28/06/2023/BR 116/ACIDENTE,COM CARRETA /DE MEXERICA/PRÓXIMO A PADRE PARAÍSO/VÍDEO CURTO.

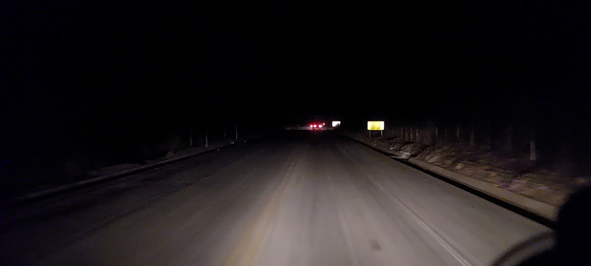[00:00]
Boa noite, boa noite, hoje dia 28 do 6 de 2023, coloquei essa câmera para registrar aqui agora, agora são 18 horas e 41 minutos, houve um acidente aqui para cá, próximo do Pato do Paraíso, disse que uma carreta tombou, já faz quase uma hora, mais ou menos uma hora que eu estou parado lá em cima, eles pararam o trânsito lá, disse que estava destombando a carreta aqui, aí eu coloquei a câmera para registrar aqui, para ver como que está aí, é aqui embaixo aqui,
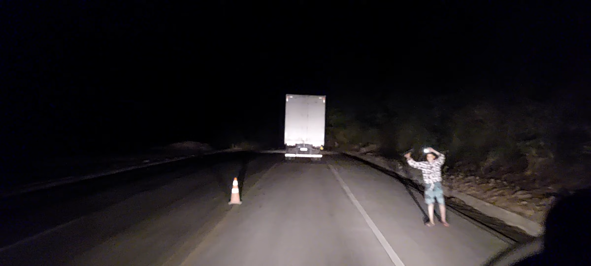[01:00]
18 não, gente, 18 não, são 19 e 42 minutos, é quase 20 horas, quase 20 horas, é, mas a carreta tombar aqui nesse lugar, aqui não tem lugar para tombar a carreta não, gente, isso aqui é um problema em alguma coisa, impossível, né, velocidade, vestido, sei lá,
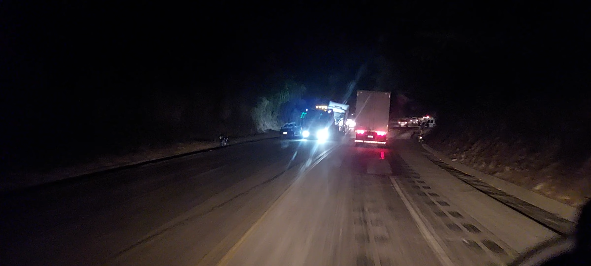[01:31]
não tem lógica, aqui, olha aí para você ver, essa curva aqui, é tranquila, olha aí a carreta aí, é no guincho aí, carreta no guincho aí, é, é, a carreta não existe, é verdura, é verdureiro, tem anzão, é verdureiro,
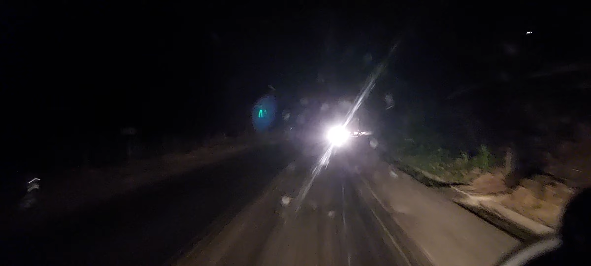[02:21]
e, muito óleo na pista, né, muito óleo, ali que está o perigo, gente, se der uma chuva, já era, viu, tem que ter muito cuidado mesmo, por isso que eu falo para vocês, óleo, estou registrando para vocês aqui, mas para vocês aí, ó, quem vai viajar por esses dias, marca bem, se você estiver vindo de São Paulo para o Nordeste, do Rio para o Nordeste, de Minas para o Nordeste, muito cuidado,